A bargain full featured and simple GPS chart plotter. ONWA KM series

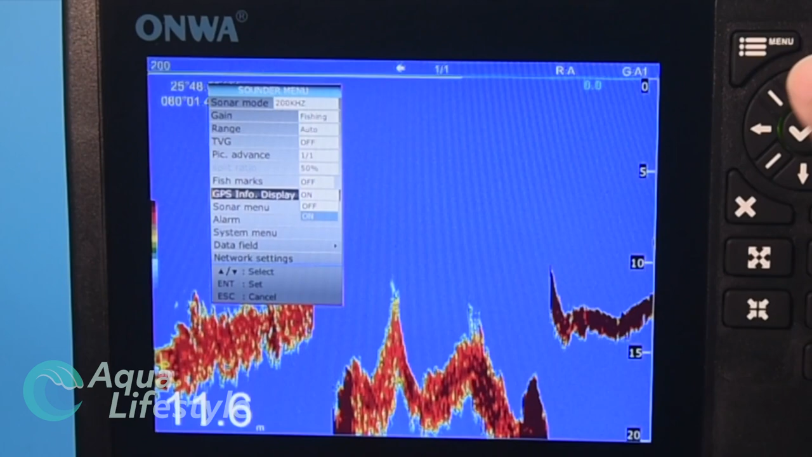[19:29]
On screen: depth 11.6 m
you your latitude longitude up in the corner you can turn that on or off leave it on sonar menu and select that you can turn a a scope on and have a live real-time
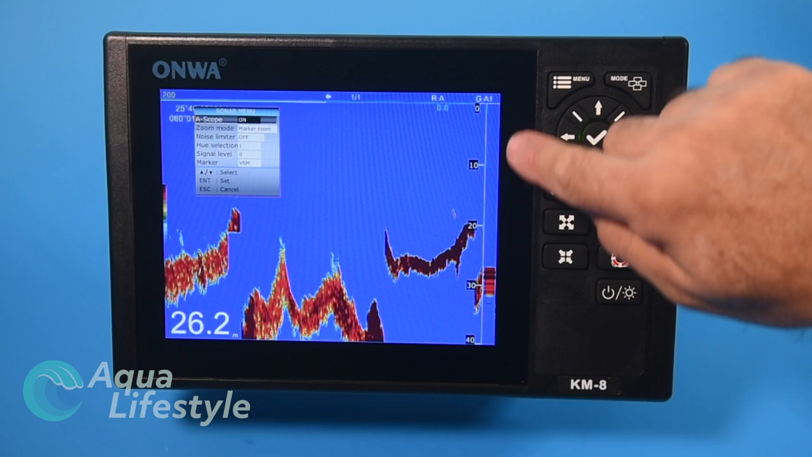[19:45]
On screen: depth 26.2 m
depth reading in your a scope here nice feature to have I actually like running the a scope most of the time we'll leave that on
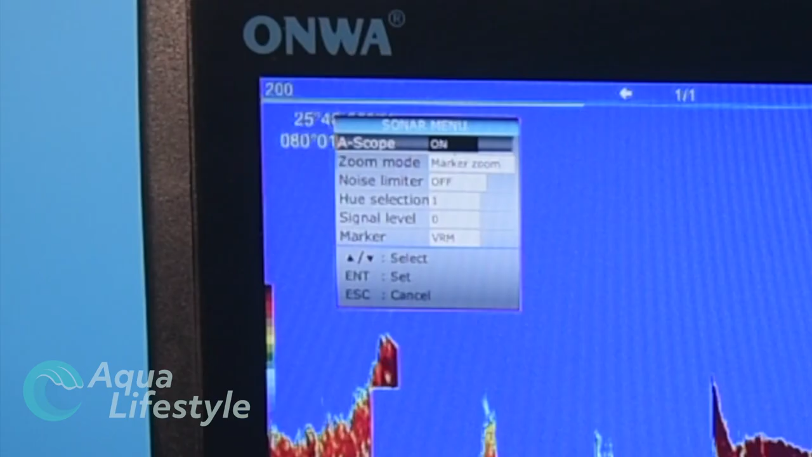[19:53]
you have a zoom mode you have a noise limiter hue selection
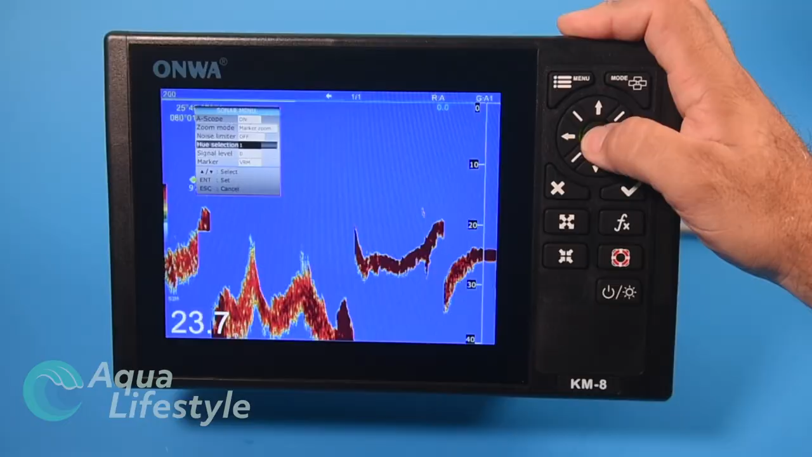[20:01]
so you can change the hue basically different palettes
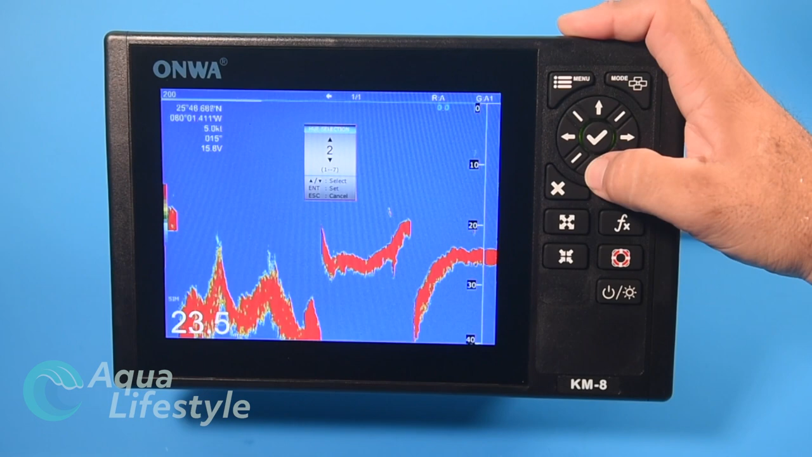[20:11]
you have signal level so you can adjust the signal level variable range marker you can have variable range
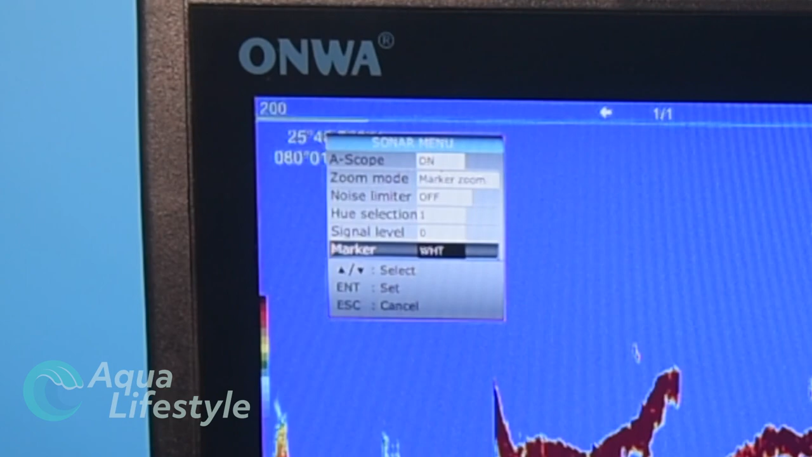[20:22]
marker white line and those are your sonar options if we go back to menu alarms
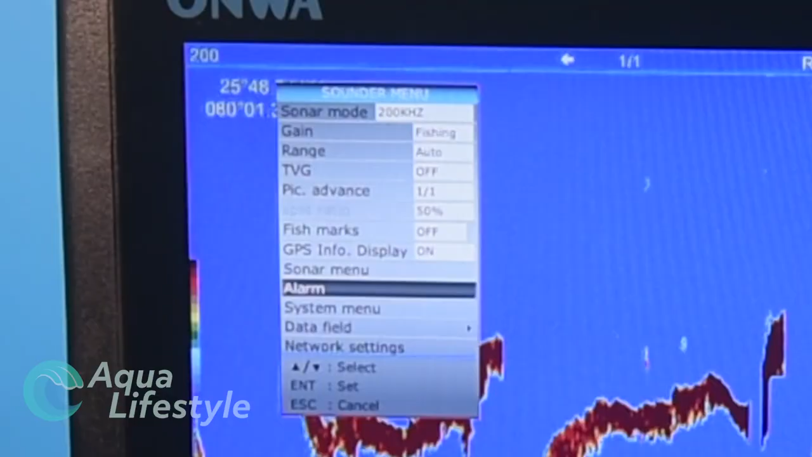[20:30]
you can set your alarm from
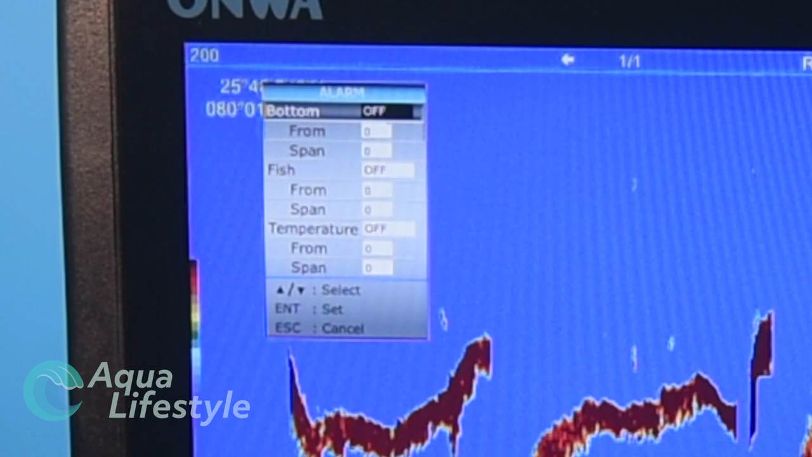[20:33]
different depths you can set a fish alarm within certain depths you can set a temperature alarm and you can set the ranges for all of those system menu so zoom markers gives us all our different ranges and options for those data field we can pop up the data field in here if we want if
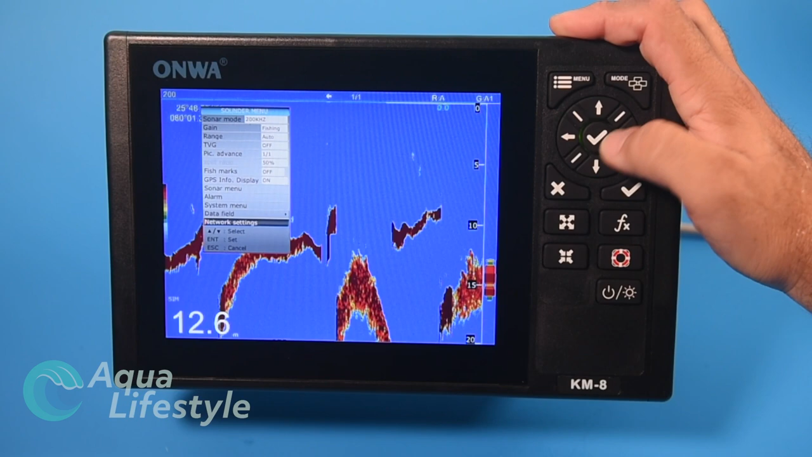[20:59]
we go back and do show hide data field there's our data field popping up again if you want that in the window you can have it if you don't you just go back in
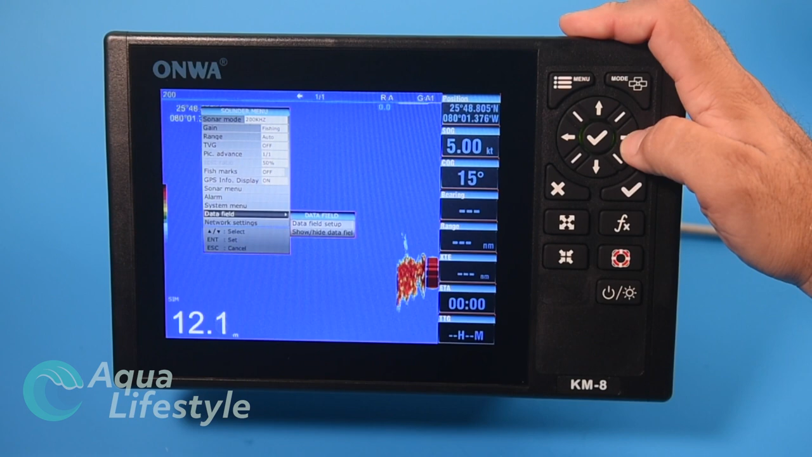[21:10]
On screen: depth 12.1 m
and hide the data field and we have our network settings so those are our sonar
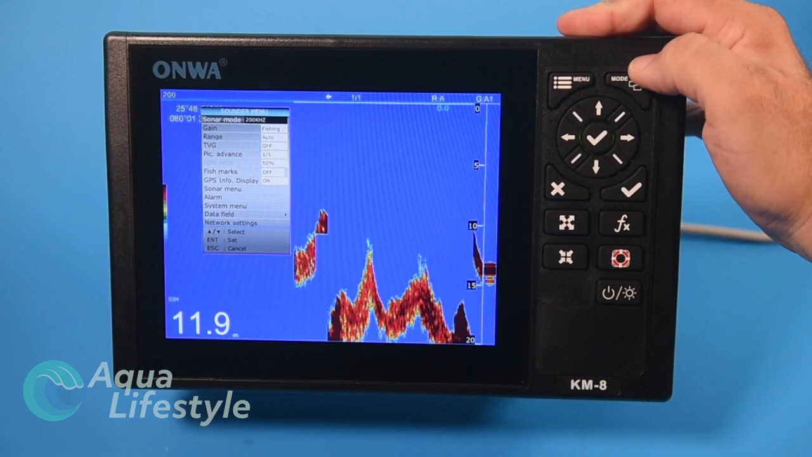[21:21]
On screen: depth 11.9 m
menu options moving on radar pull that up I hit the menu the different options for radar would come up and you can